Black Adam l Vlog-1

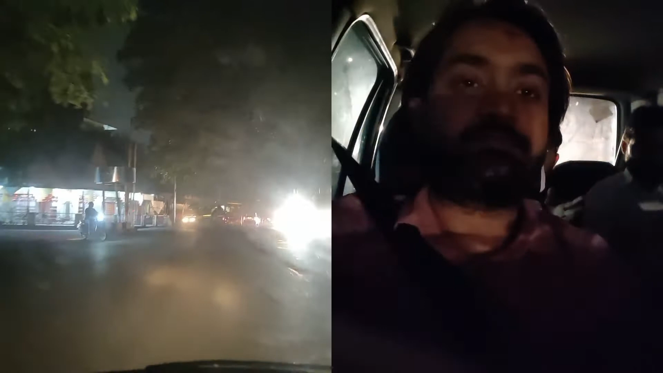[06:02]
जो बारादरी चौक है उसके पीछे इनका जो है मेन निवास हुआ करता था, और यहीं पर उन्होंने जो है ये जहाँ पे क्या हजरत महल पार्क बना हुआ है